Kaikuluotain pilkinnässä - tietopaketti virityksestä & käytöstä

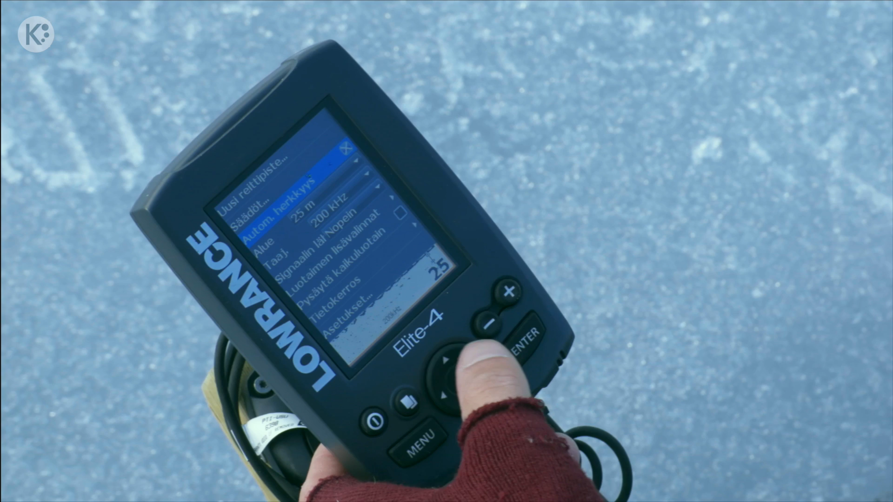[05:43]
on tämmönen kuin automaattinen herkkyys joka on yleensä siinä valmiina päällä Sen mä oon aina ottanu pois ja tuosta säädet kohdasta niin pääsee tänne säätään Eli nyt kun syvyys on näinkin syvä liki 20 metriä niin herkkyyttä saa olla aika paljon
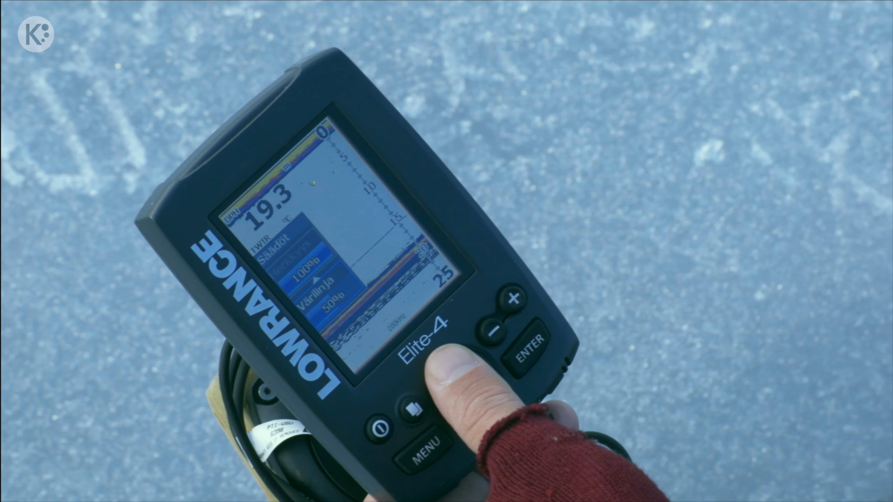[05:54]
Mutta tota mä oon yleensä pitäny sitä jollain yhdeksällä kympillä
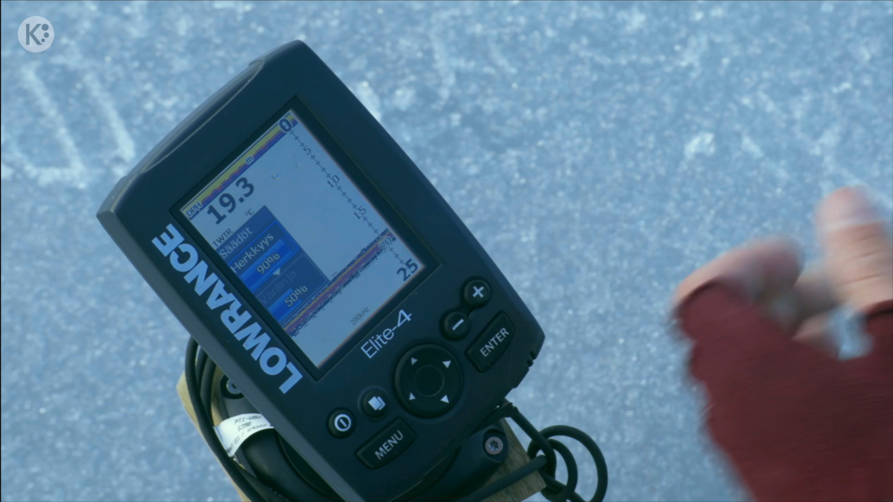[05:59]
ehkä Sitten jos menee matalampaa niin sitten sitä herkkyyttä kannattaa pienentää sen takia että Pienekin ahvenet näyttää valtavan isolta ja sit toi herkkyys on noin kovalla Eli tyyliin kymmenessä metrissä niin se voi olla vaikka seitsemällä kymmenellä Ja sit jos pilkitään kuudessa metrissä niin sit se voi olla vaikka viidellä kuudella kymmenellä Ja oleellistaa
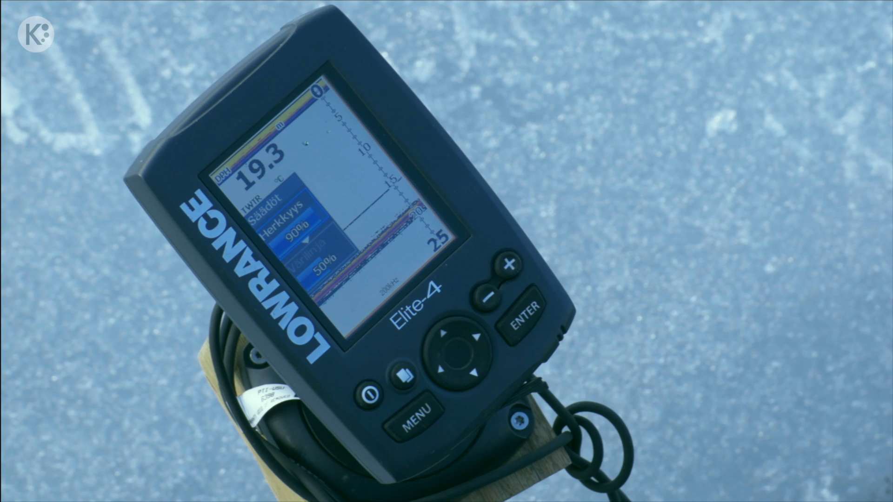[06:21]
se että pilkin näkee siellä mielellään aika ohkasena viivana Jos kala näyttää tässä ruudulla selkeästi isommalta kuin pilkki niin silloin se on yleensä semmonen niinku kohtuullisen
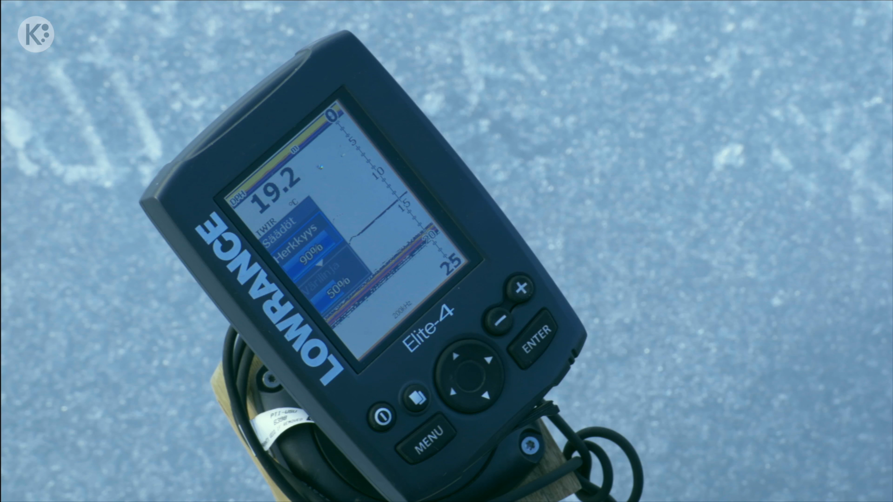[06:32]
kokoinen Pilkki on lyijy ja se heijastaa tota kaikuluotaimen ääntä paljon voimakkaammin Kala on käytännössä melkeinpä vettä niin se heijastaa huomattavasti huonommin ääntä Ja sen takia niinku
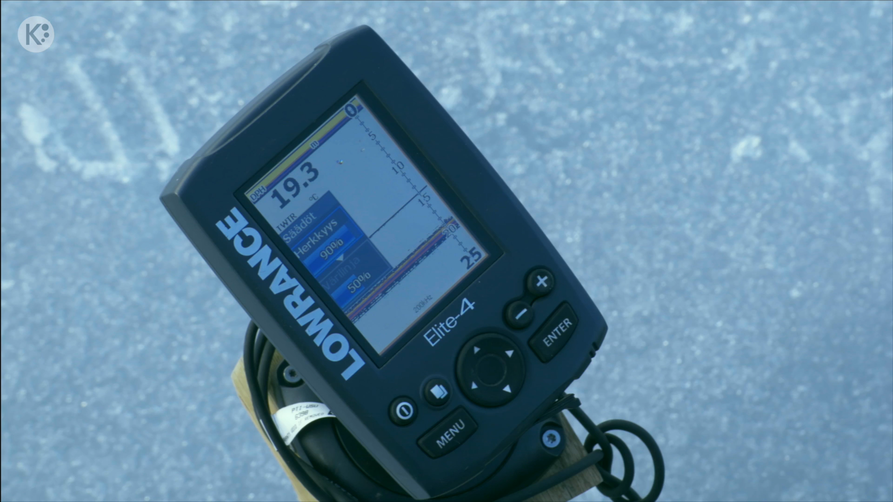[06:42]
iso ahven näyttää hiukan vahvemmalta kuin pilkki yleensä tässä luotaimessa Hauet ja muut vähän isommat kalat ne näkyy sitten niinku selkeästi vahvempina Nää värit
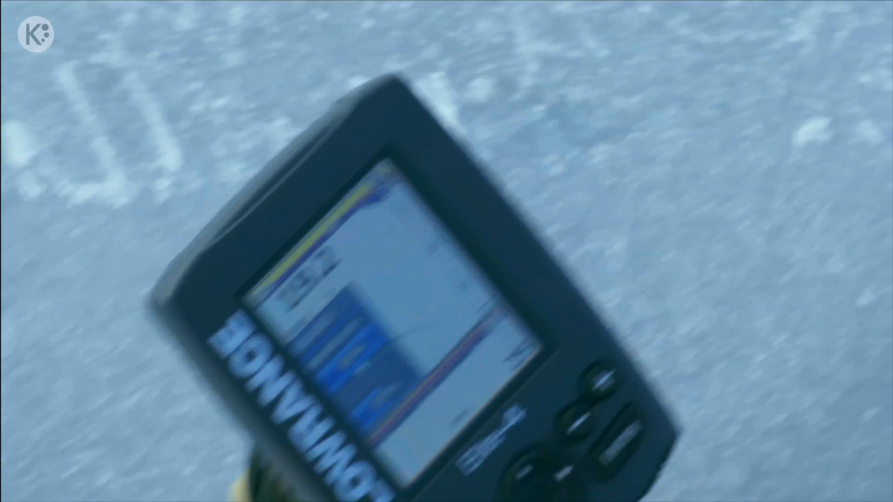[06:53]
mitä täällä ruudussa on niin tommonen tota musta tai tumman sininen mikä toi nyt sitten on niin se on yleensä jotain pientä Ahvenet näkyy tommosena ohuena mustana viivana Ja sitten jos tulee isompi kala niin se näyttää punaiselta taikka tota jopa keltaiselta
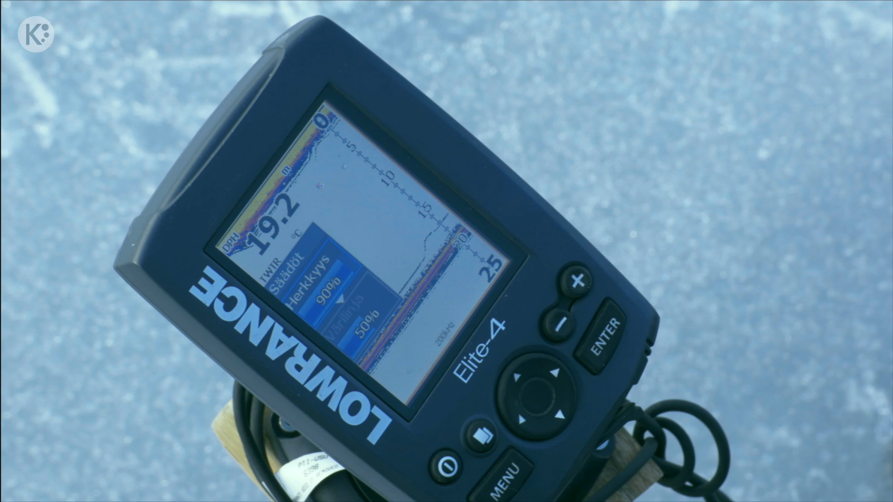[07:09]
Keltainen on se kaikista voimakkain kaiku Sitten jos tässäkin kun haluaa zoomata
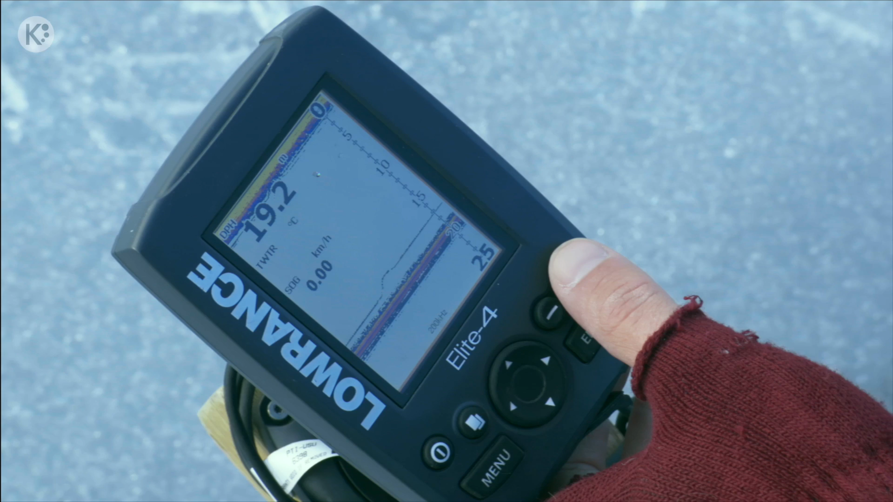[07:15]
On screen: speed 0.00 km/h
tonne pohjan lähelle niin painaan tätä plussaa Niin se zoomaa silleen et tossa ei näy koko vesi patsas vaan Nyt näkyy toi niinku alin kymmenen metriä ja Se nyt ois ehkä se mitä mä tässä haluaisin nähdä Koska välillä ne ahvenet tulee täältä niinku ylempääkin tähän avannon alle Sitten taas jos mennään kovin mataliin vesiin pilkkiin niin sanotaan että hirveen paljon alle viiden metrin vedessä Niin mä en oikeestaan edes luotainta enää käyttäis koska Sit se keila minkä se tosta avannolta näkee niin se on niin kapea että
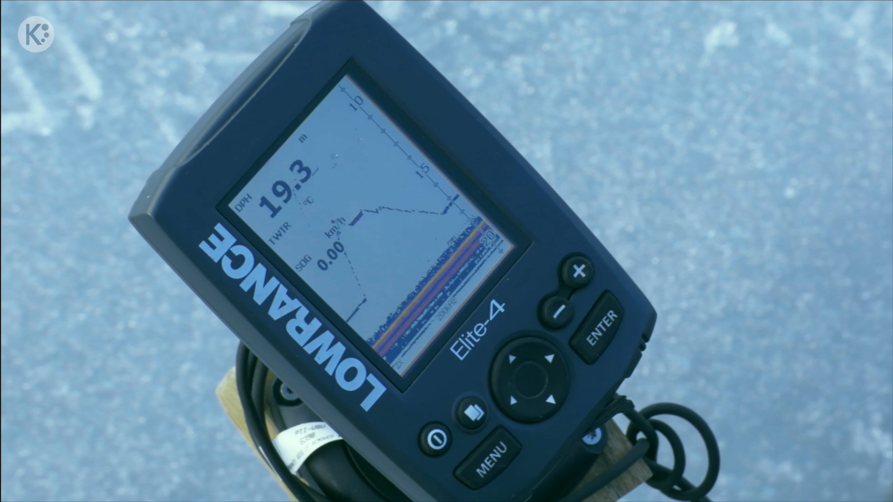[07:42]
Siin ei hirveesti mitään näekään Mut sit kun vettä on tommonen viitisen metriä niin sit siitä alkaa jo olla
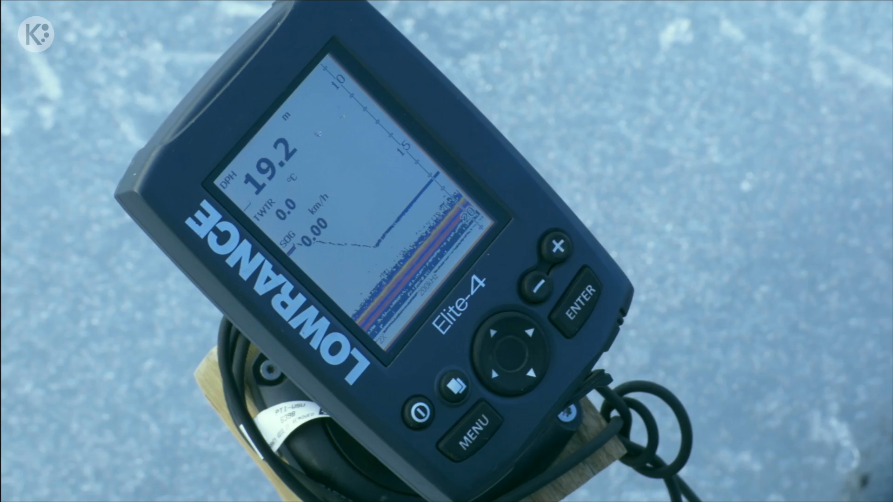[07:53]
On screen: depth 19.2 m, water 0.0°C, speed 0.00 km/h
selkeesti hyötyä Että näkee kun kalat tulee pilkin luokse osaa
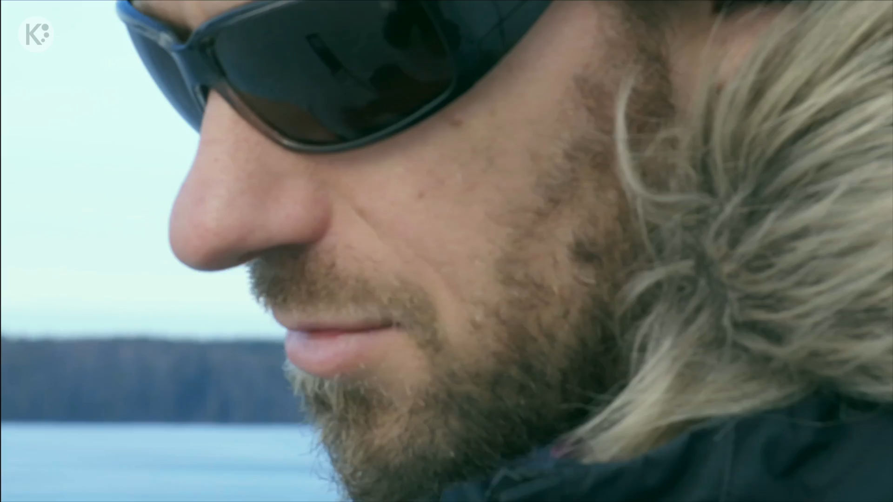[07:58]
Koittaa olla silloin säikyttelemättä niitä ylimääräisillä huitelemisilla ja silleen
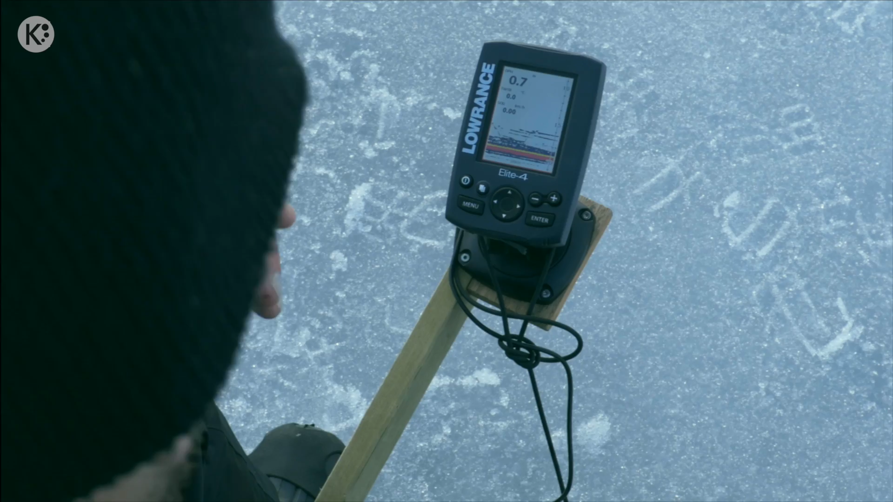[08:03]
Tässä on nyt luotaimessa näkyy aika paljon kaloja Tässä oli toukkapilkkimiehet saanut ihan hyvin ahvenia tästä alueelta ja siellä on Selvästi on niinku kalaa mutta ei tunnu tasapaino nyt kelpaavaa oikein kellekään
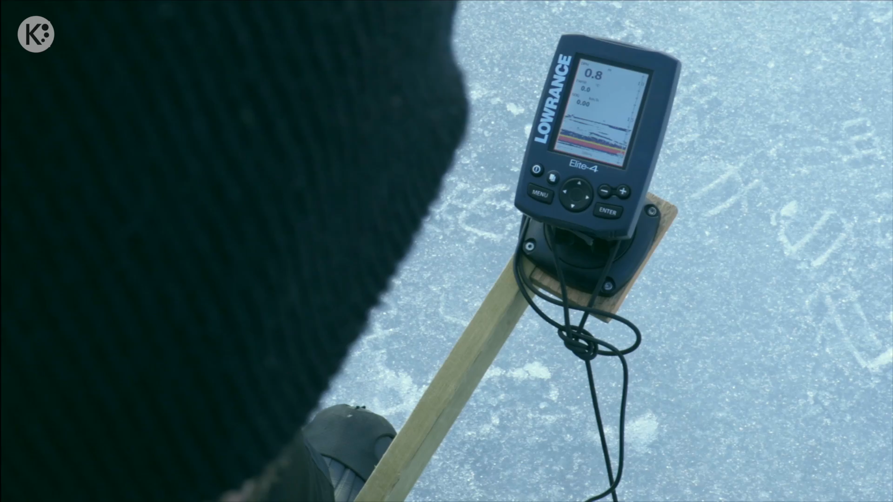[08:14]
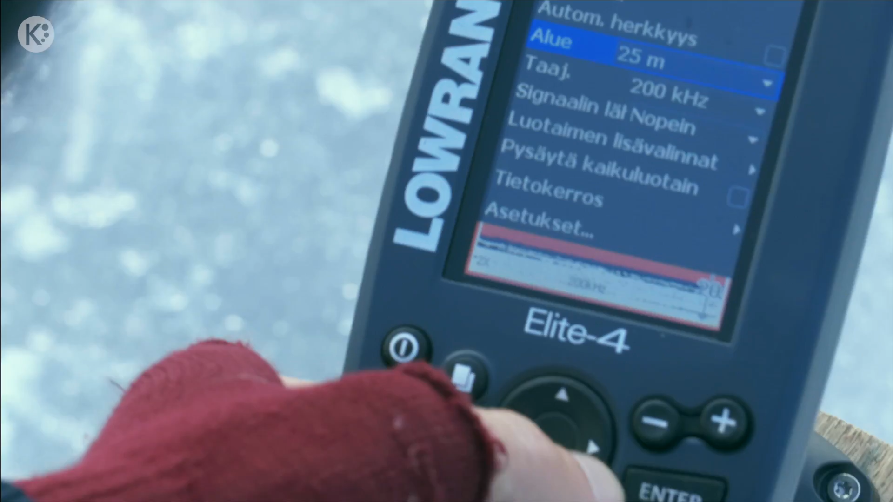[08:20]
Luotaimen säädöistä täällä näkyy syvyysalue mulla on siellä nyt 25 metriä Sitä voi täältä valita
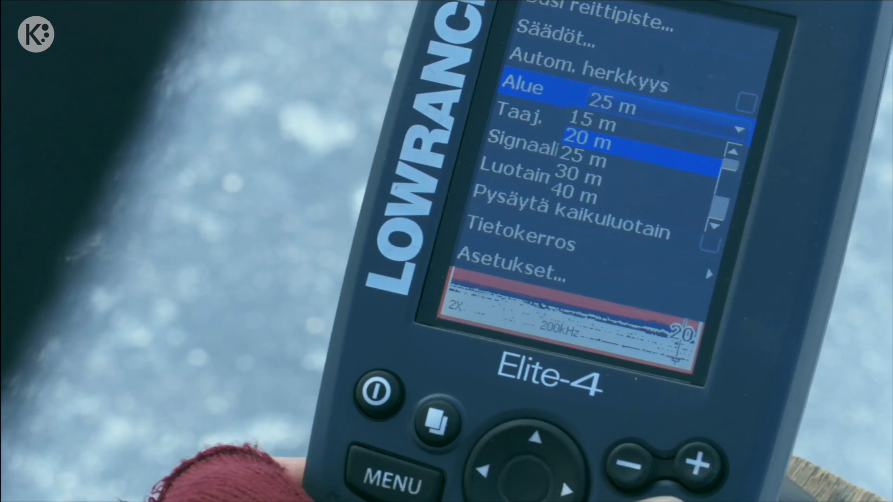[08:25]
Ja nyt se on 20
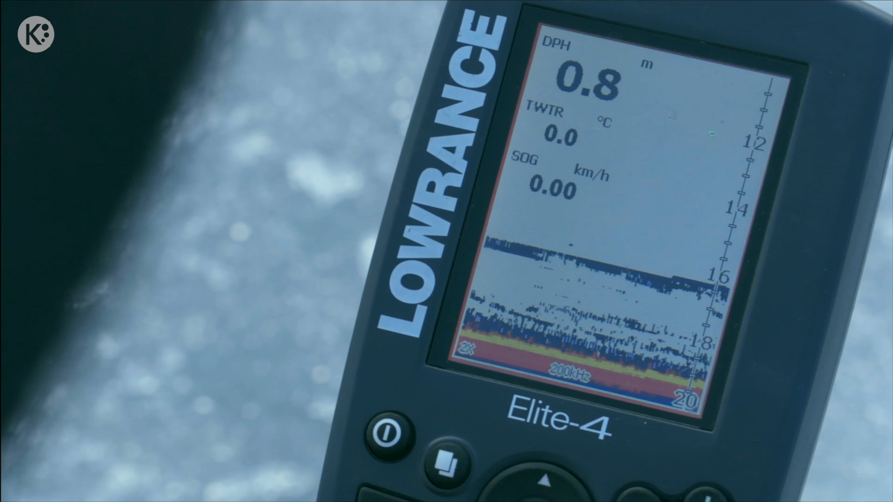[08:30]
On screen: depth 0.8 m, water 0.0°C, speed 0.00 km/h
metriä on toi maksimi ja tässä on 19 metriä vettä Eli kannattaa käyttää sitä aluetta mikä on suunnilleen lähimpänä pilkkipaikan syvyyttä Jos onkisin 5 metrin vedessä niin valitsisin
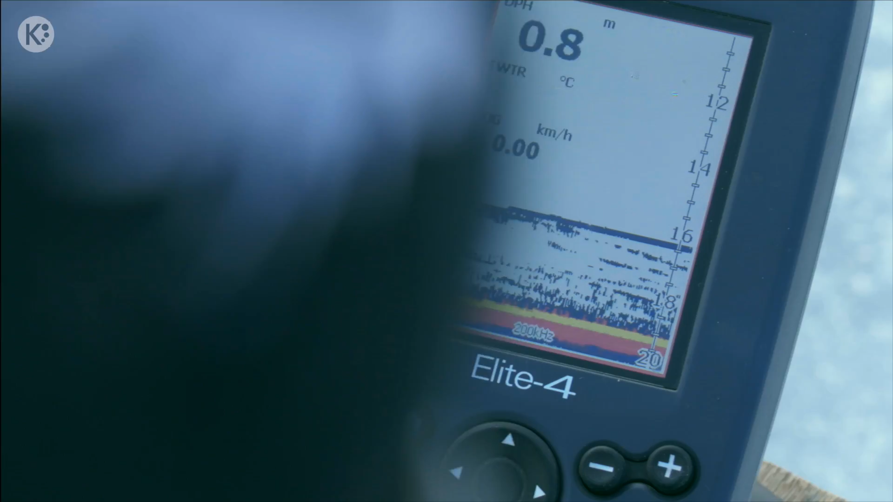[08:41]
On screen: depth 0.8 m
5 metriä Jos onkisin 8 metrin vedessä niin sitten valkkaisin täältä tuon